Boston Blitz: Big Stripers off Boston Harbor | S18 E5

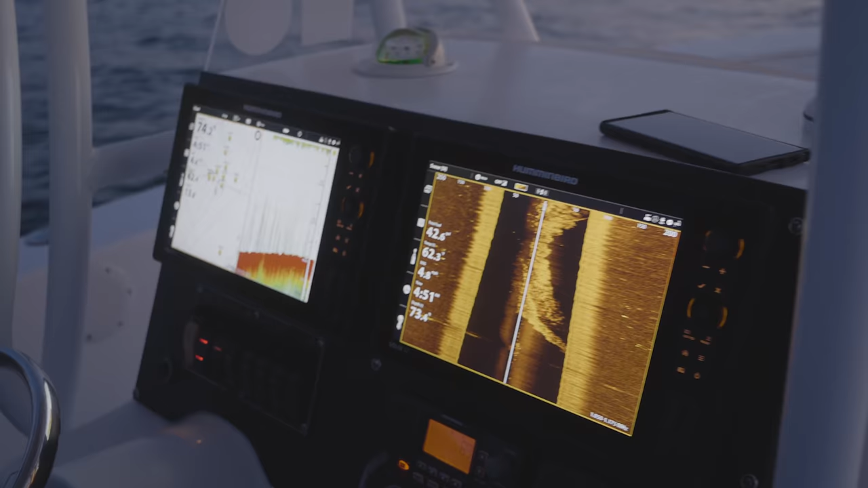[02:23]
And as far as the side imaging, what speed do you feel that you can still adequately run at and still pick these fish up? Right now we're at 5. We're perfect. Yeah. We have great conditions. If it starts getting a little choppy, if you get a lot of boat wakes, you start getting...
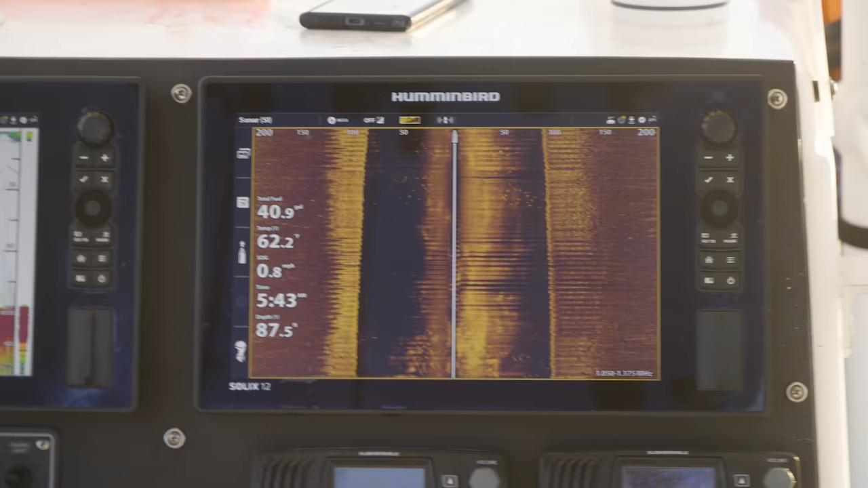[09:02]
Look at the side imaging. Take a picture of the imaging.
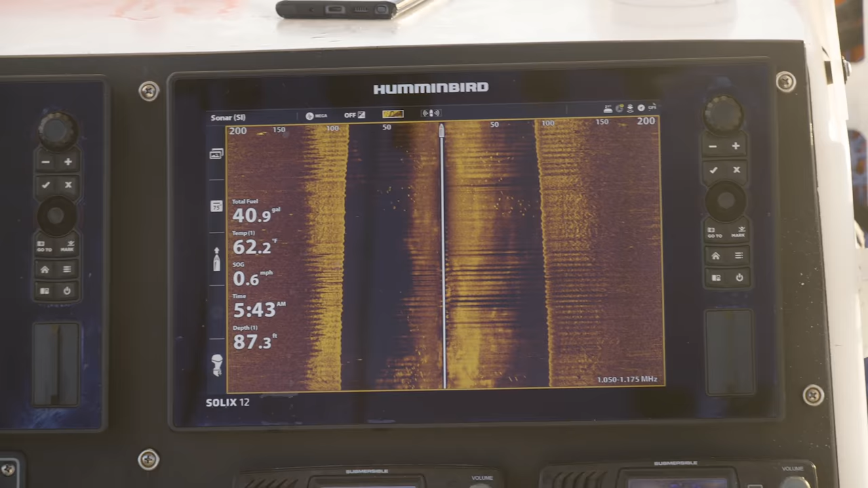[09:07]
On screen: depth 87.3 ft, water 62.2°F, speed 0.6 mph
Right here. Cast at this.
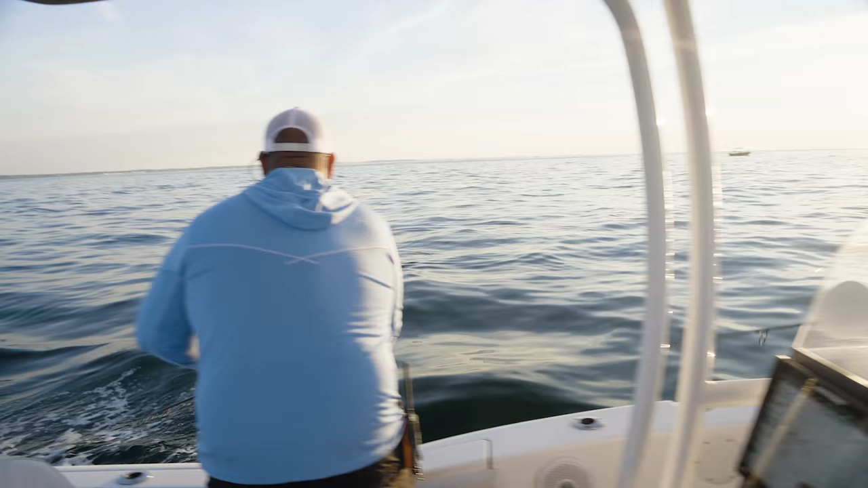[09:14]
Look at this. Oh, right there. Eat it. You just drop it back? Yeah. You see that? I did. He followed, he turned on it.
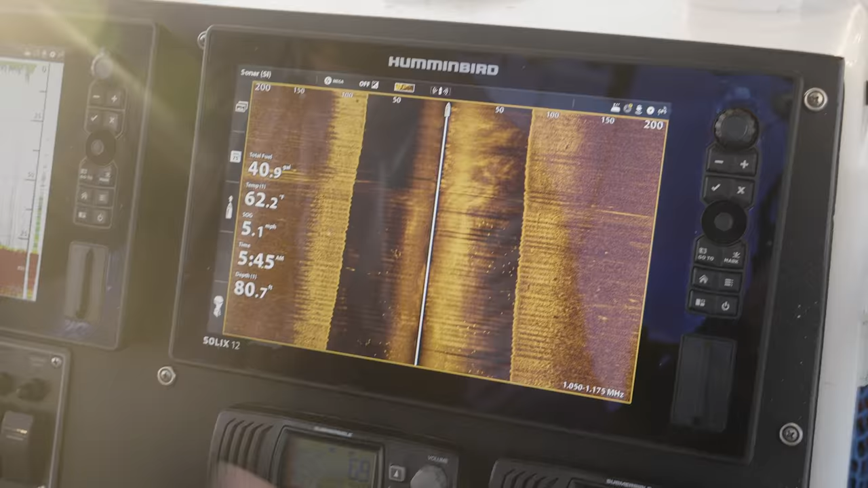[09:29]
They're all around us right now.
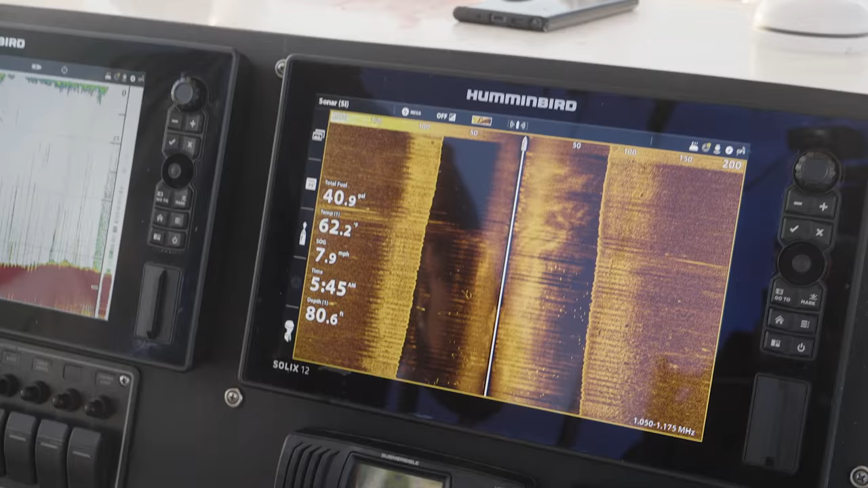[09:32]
On screen: speed 7.9 mph
It's crazy, but this is really like fishing almost bluefin. You want to land it next to him on top of it? Right here.
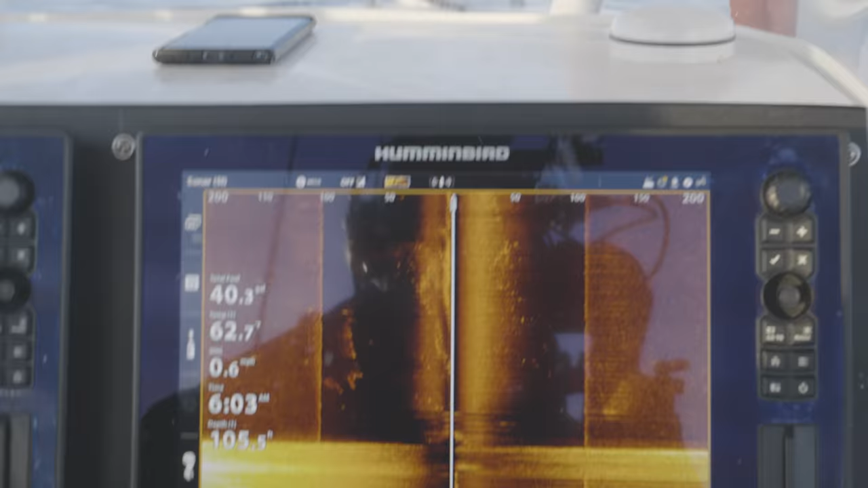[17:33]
Look at all the fish underneath us. Look at that. It's